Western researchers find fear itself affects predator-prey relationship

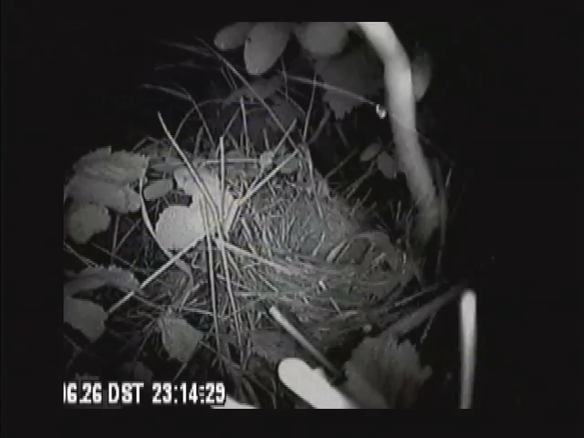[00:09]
Leanna Zanet of the University of Western Ontario in London, Ontario, Canada.
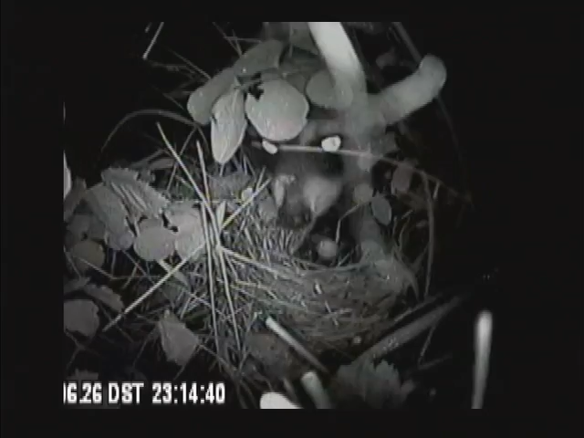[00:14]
This is the traditional view we have of predator-prey interactions, predators killing prey. In this case, predators eating the eggs and nestlings of songbirds.